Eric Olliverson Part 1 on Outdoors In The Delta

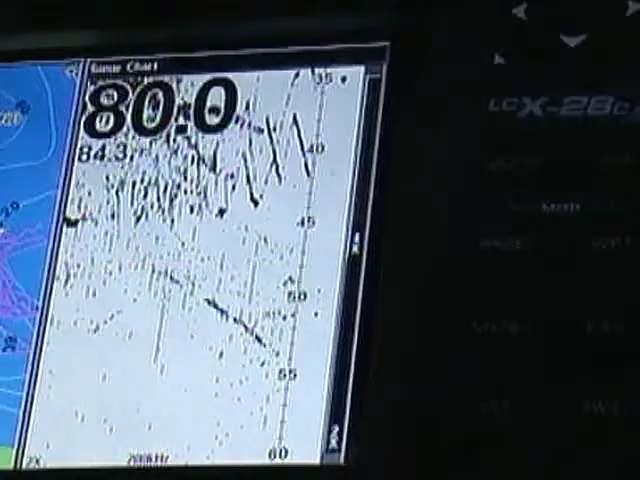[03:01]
Wow. And there's a group of fish down here a little bit deeper, and there's some up in the upper water column, about 35 to 40 foot.